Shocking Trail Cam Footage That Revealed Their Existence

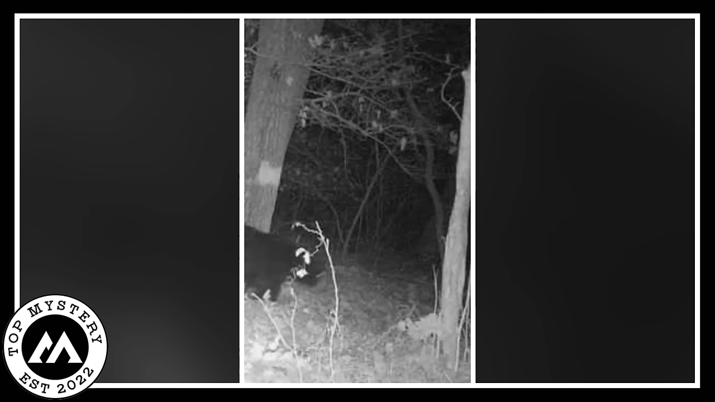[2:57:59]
This furry friend had a freak glamour for doorbells.
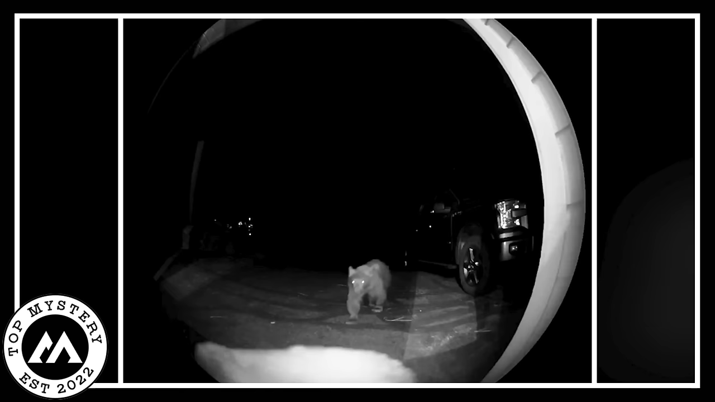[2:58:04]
Little did anyone know that a trail camera had its open-eyed eye on the scene. As the moon cast creepy dark, the bear approached a lonely house.
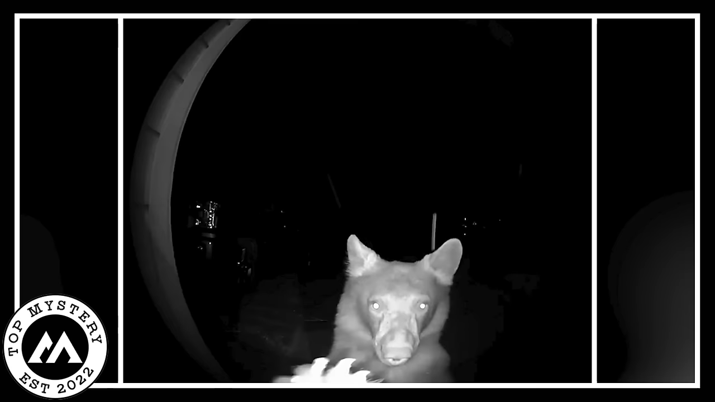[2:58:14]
In the pitch-black night, it reared up on its hind legs like a big, light jumbo, and with a heavy paw, it reached out to press the doorbell.
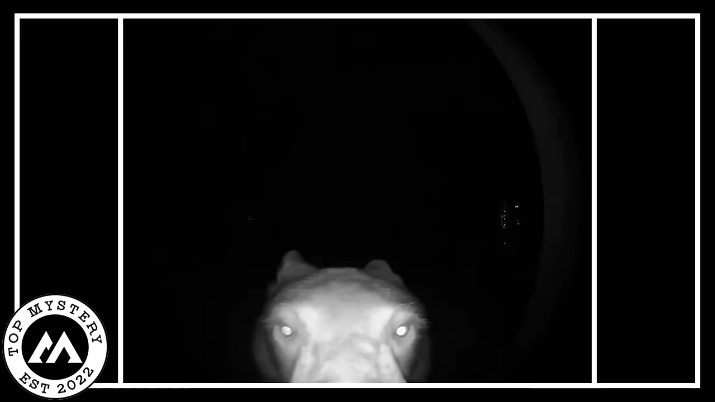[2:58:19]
It was a bit like a big, furry cutlet poking at the button.
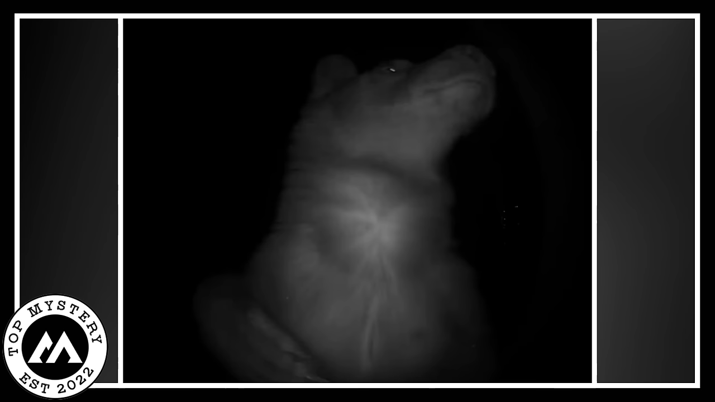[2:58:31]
The trail camera, hidden hard, snapped a print just in time to capture this unforeseen moment. The bear's sportful curiosity, or maybe its mischievous intentions,
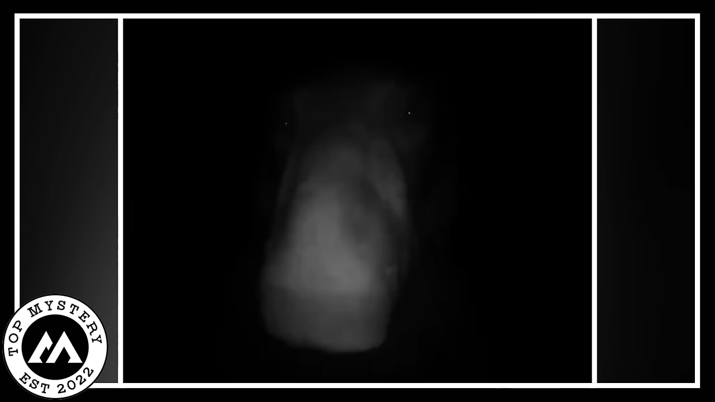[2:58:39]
were a riddle, but the image revealed a humorous side of nature.